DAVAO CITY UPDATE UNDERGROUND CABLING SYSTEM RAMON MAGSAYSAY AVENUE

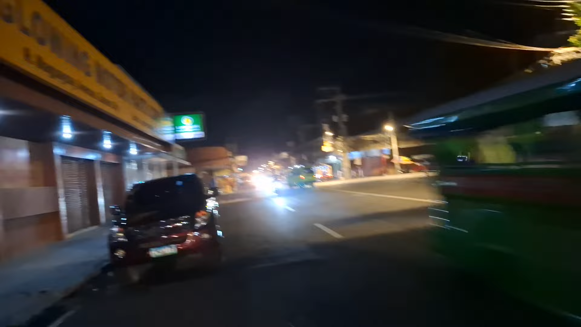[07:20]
Alala ko tong area na to dito, like mga alas 5 pa lang ng hapon, alas 5:30, alas 6, wala na tong tao dito, sarado na to ang mga establishments.
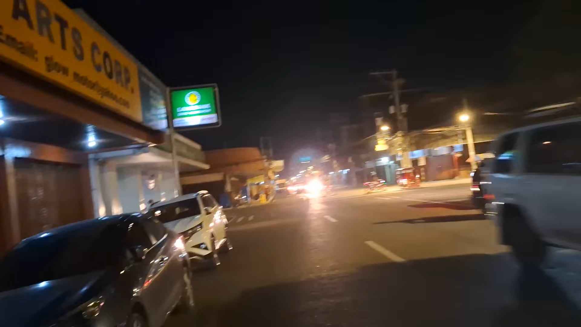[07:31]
So maagang mag-close dito yung mga Chinese. Tapos umaga naman, medyo early sila magbukas. Chinatown to dito, ha.
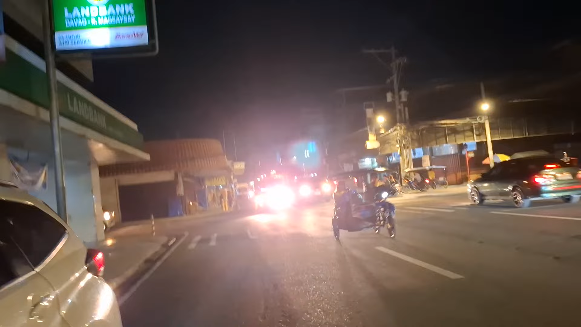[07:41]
Kaya pagkagantong oras, madilim na, wala nang mga ilaw masyado. Pero ano pa rin to dito, may mga maraming mga bangko dito, maraming mga ATM.
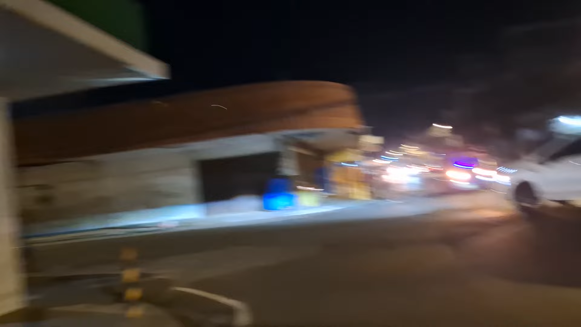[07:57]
Napansin nyo dito sa Davao City, itong Uyangguri na to, di ba,
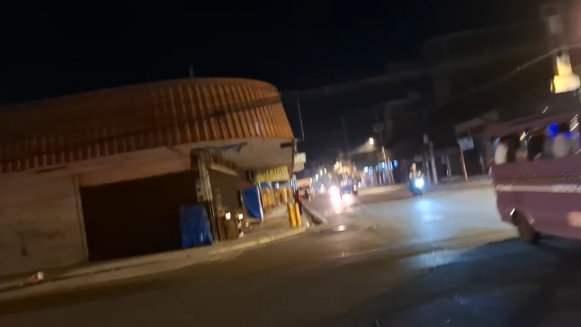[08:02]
supposedly nakatakot siya na lugar kasi madilim, maagang magsarado mga establishment. Yan nga, early as 5 p.m.
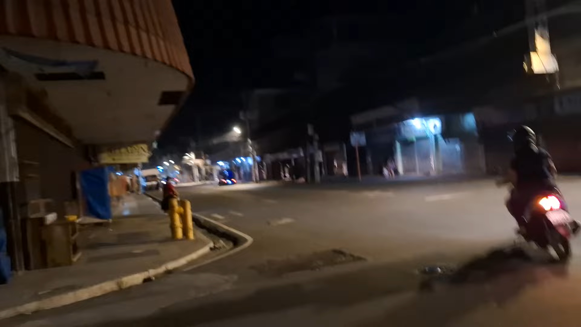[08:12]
to 6 p.m. close na sila, di ba, oh. Nakababa na yung mga roll up, roll down doors nila.